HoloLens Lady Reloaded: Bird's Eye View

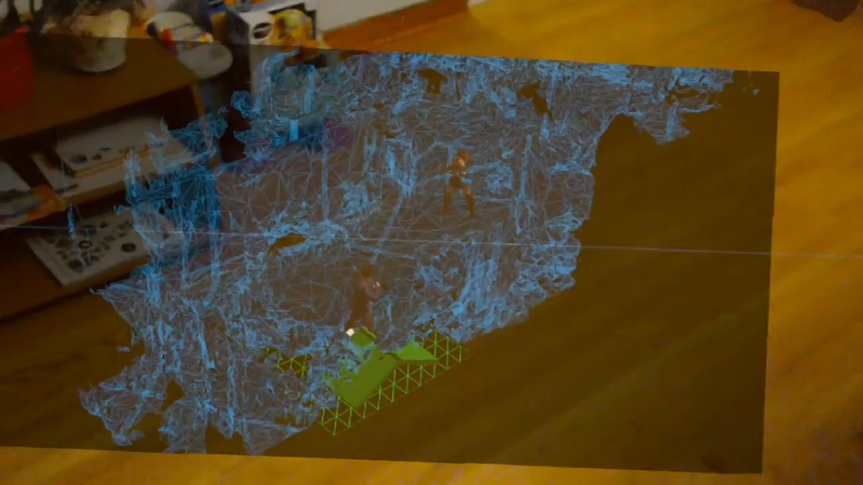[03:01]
Again, you can walk around the kitchen area. I hope this time is more clear because I removed the ceiling.